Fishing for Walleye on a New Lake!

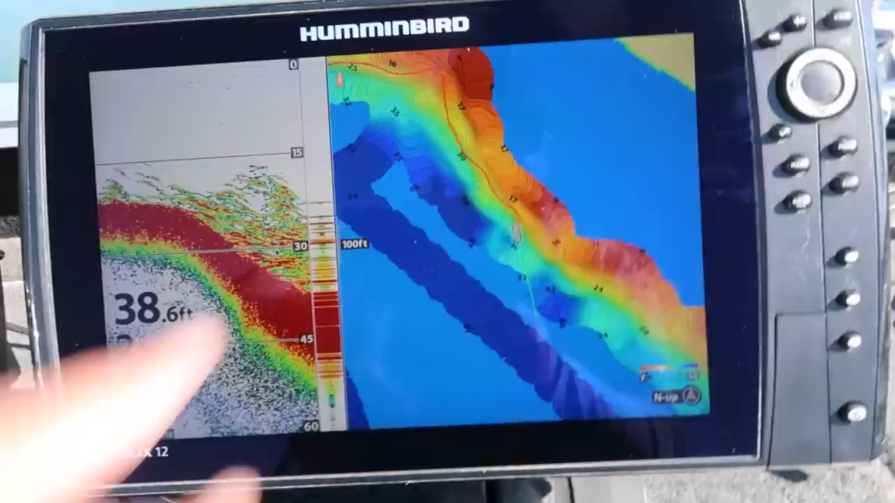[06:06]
On screen: depth 38.6 ft
So before I started to do any fishing, I spent like an hour or two driving around. Look at this, must all be bait. That's insane.
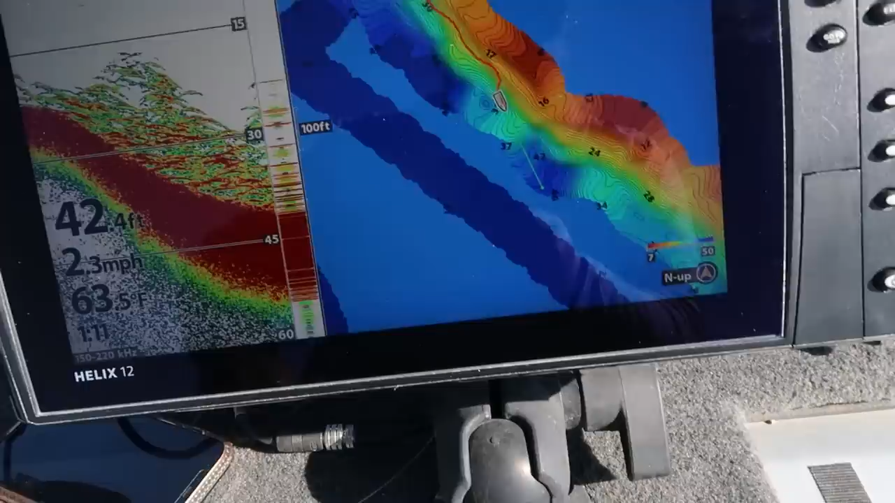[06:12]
On screen: depth 42.4 ft, water 63.5°F, speed 2.3 mph
So I spent like an hour or two mapping all this whole area out on this side first. You can't go wrong with mapping out an area before you fish it,